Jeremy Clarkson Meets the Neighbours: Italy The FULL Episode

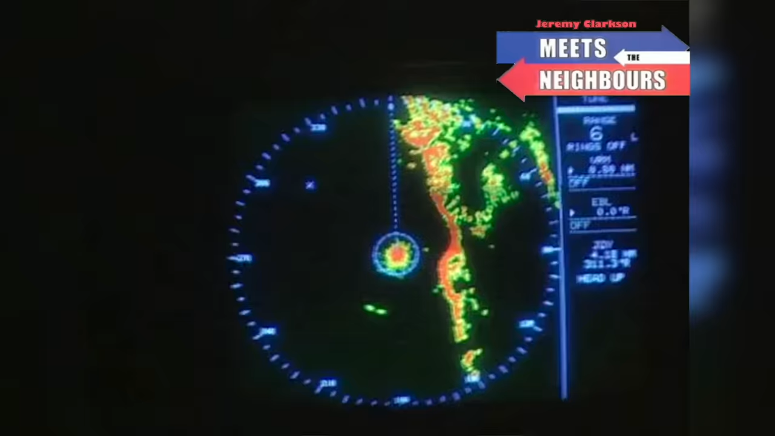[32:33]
As well as radar they use night vision goggles to find the smugglers But then what?